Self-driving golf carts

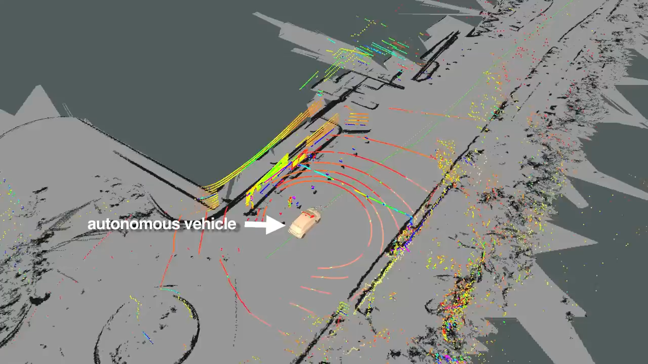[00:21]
The way that our driverless golf carts work is essentially based on some laser sensors that are able to sense the surrounding of the vehicle.
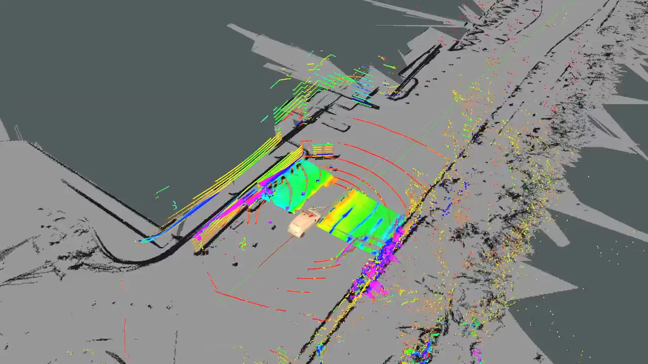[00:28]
And we use them for a number of purposes. First thing is clearly for collision avoidance.
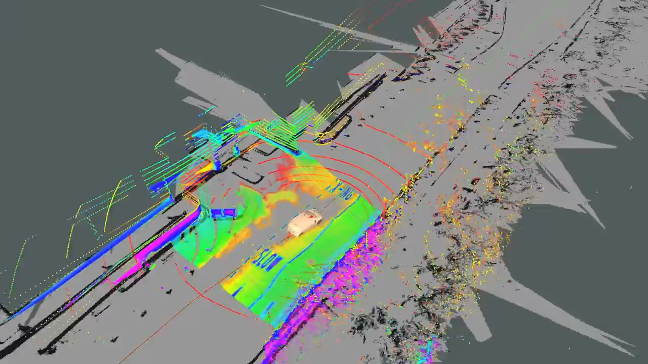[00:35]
So these laser sensors are able to
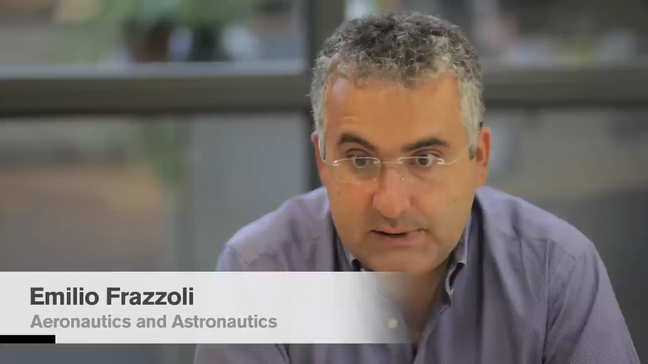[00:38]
see around the vehicle and can sense if pedestrians, animals,
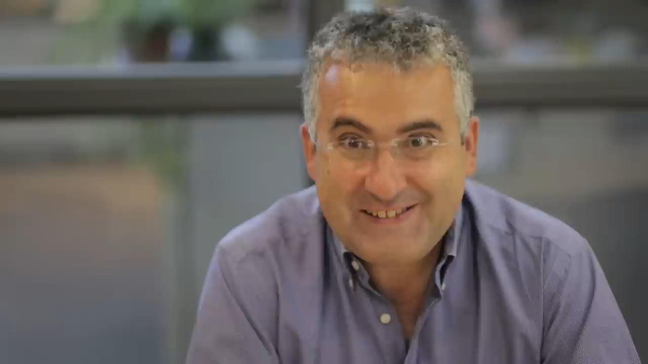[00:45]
trees are nearby and can avoid collisions with them. They can also recognize what the surroundings of the vehicle look like.
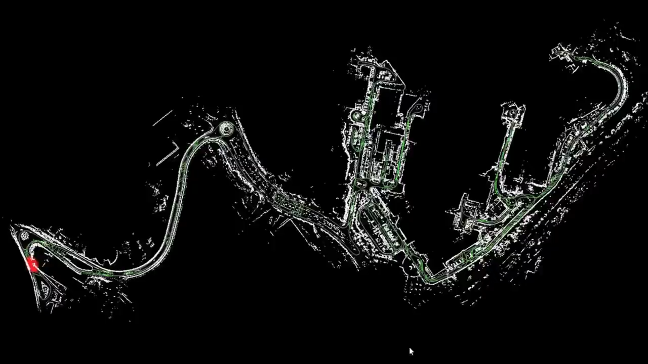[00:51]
And then we use that to recognize where we are on a map that we prepared beforehand. So what we can do is plan the paths that these vehicles will follow and the vehicles using these LiDAR sensors
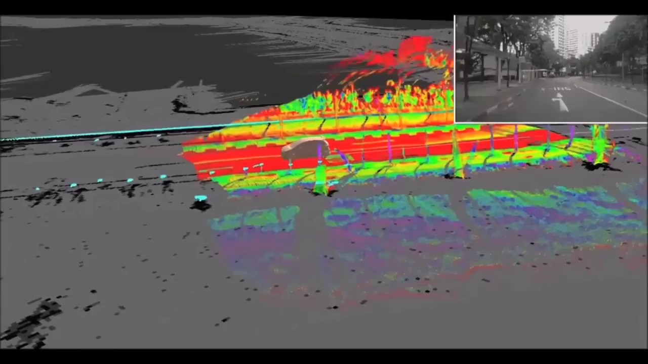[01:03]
will be able to recognize where they are on the map, follow the path, detect obstacles, pedestrians or other vehicles and so on and so forth.
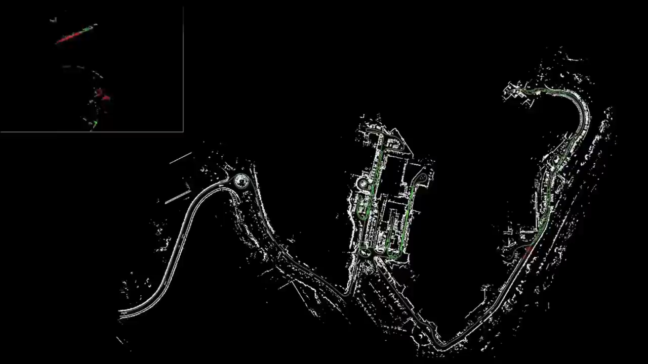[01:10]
And if needed, deviate from the path to avoid collisions and then get back to the path.